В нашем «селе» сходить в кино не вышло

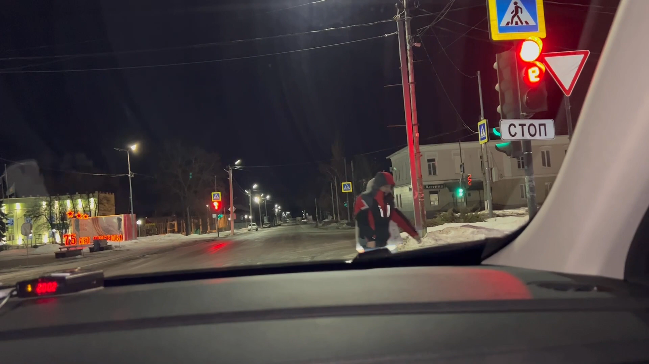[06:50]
Пешеходы ночные. Вот, ребята, а в середине недели, что можно говорить о нашем городке в середине недели? После десяти часов, в какой жизни он живет? Спящий. Спящий. Сейчас как раз и можно по… Люди… Вот смотри, грубо говоря, да?
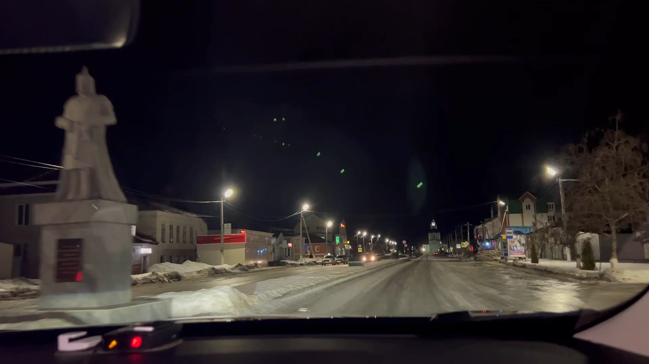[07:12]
Пешехода уже не встретишь. Ну, редко если. Только вот такси стоят, да? Едут машины. Он… Нет, глянь, обманул. Он пешеход какой-то за углом побежал.
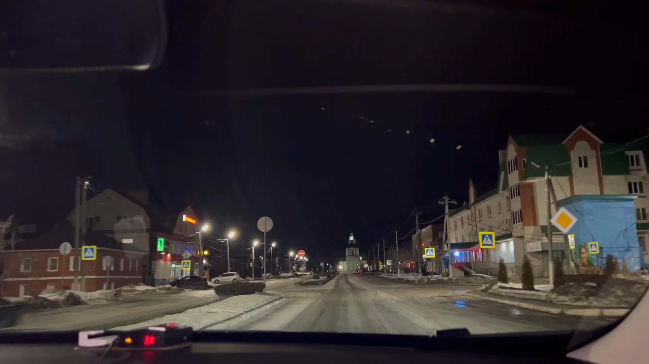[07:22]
Ха-ха-ха. Нет, ладно, это все шутки. А так, по большому счету, Усмин вымирает, грубо говоря, после десяти часов в Усмине все, закрывается практически все. А, я не знаю, ночные кафе, вот два. У нас ночных. Это причал, вот он. Ага. Или как он там, сейчас я не знаю правильно, как он называется. Ну, хрин, наверное. А? Грин, нет. Грин, это тот. А это, я не знаю. Грин, это тот, это, я не знаю.